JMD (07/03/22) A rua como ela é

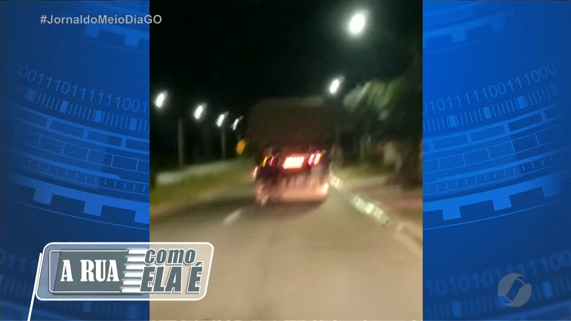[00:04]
Agora é a hora do nosso quadro, a rua como ela é e veja só esse flagrante registrado na avenida Pedro Ludovico em Anápolis.